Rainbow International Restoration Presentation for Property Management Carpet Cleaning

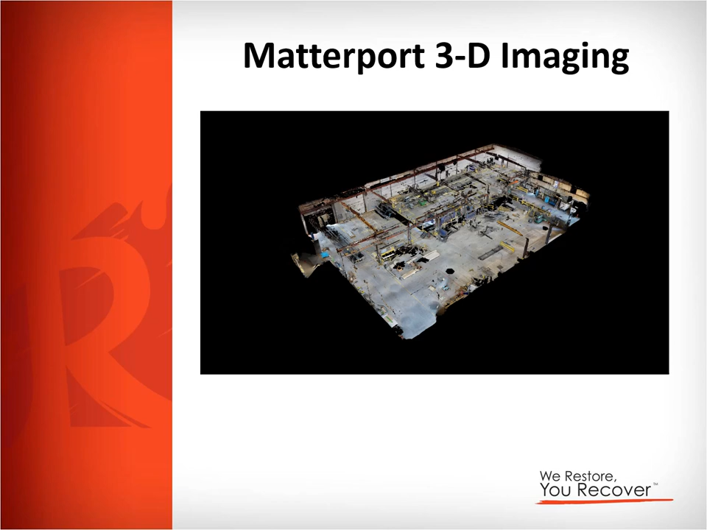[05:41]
First this is basically a 3D image kind of a layout of the building. In the next couple pictures you'll see more precise pictures of inside the building. These three pictures here are just examples of some of the images we got with inside this facility.
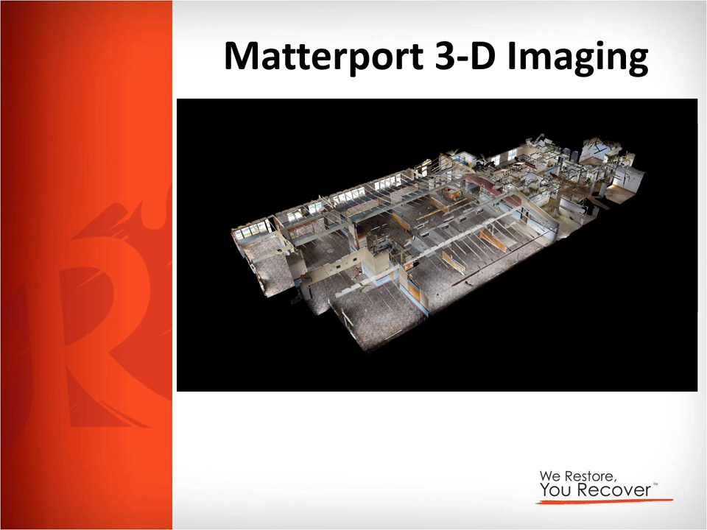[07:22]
There were some vandalism taking place here and so they wanted to get a good picture of where the building was at that moment in time so that if further things were to happen or something happened to that building they would have a good record of what was there. Again for insurance purposes, liability purposes, those kind of things like that. You can see in these two pictures the interior of the space